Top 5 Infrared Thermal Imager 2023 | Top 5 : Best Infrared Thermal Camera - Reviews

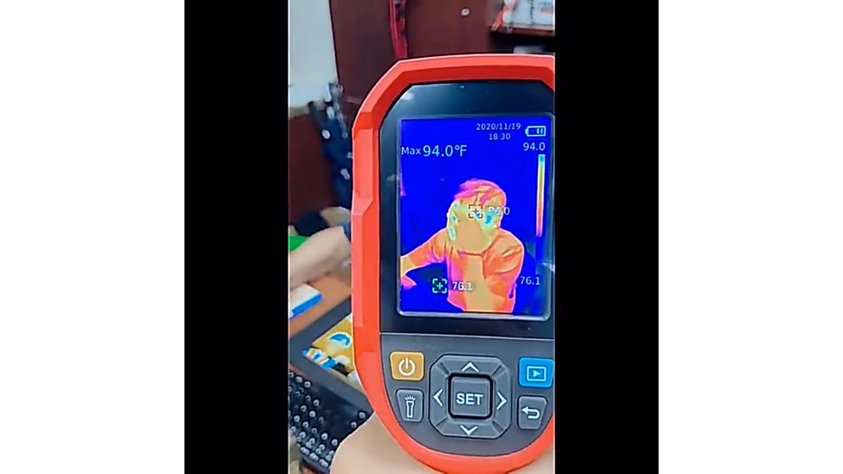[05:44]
On screen: max 94.0°F
the visible light resolution of 640,480 pixels enhances the overall image quality. Number 1. Millisee TR-256 Infrared Thermal Camera The
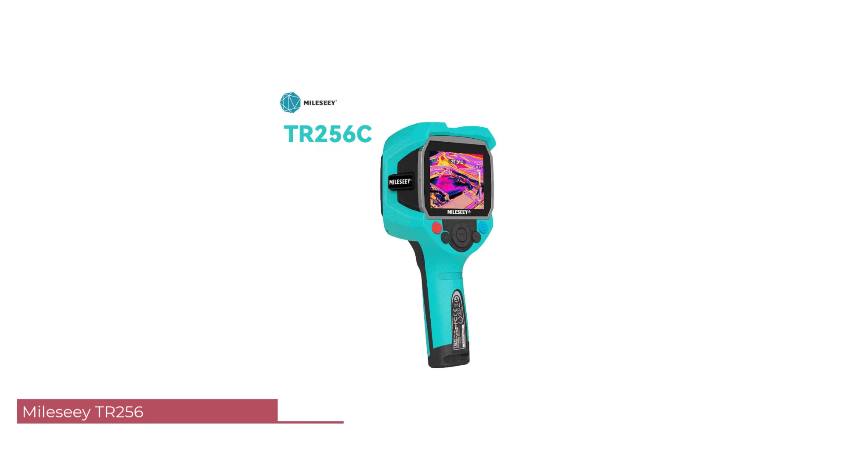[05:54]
TR-256 boasts a sleek and ergonomic handheld design, making it comfortable to hold for extended periods. The 2.0-3.9-inches display size is perfect
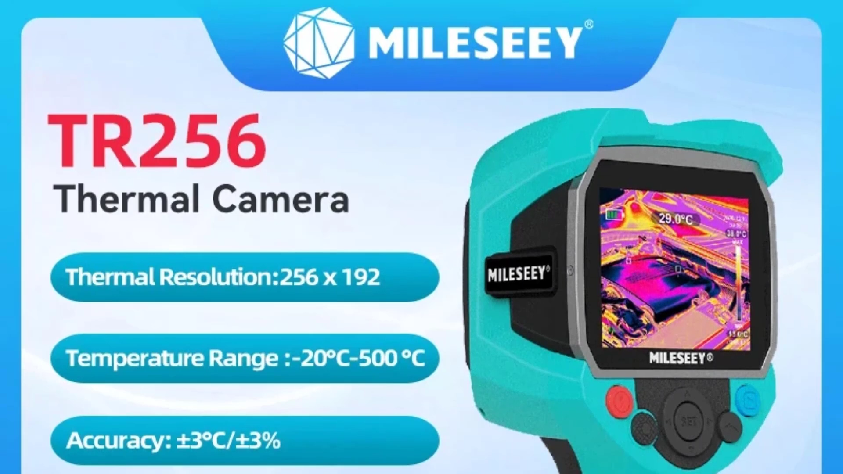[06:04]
On screen: spot 29.0°C
for providing a clear and detailed view of the thermal images captured. The robust build instills confidence in its durability, and the overall aesthetic exudes professionalism.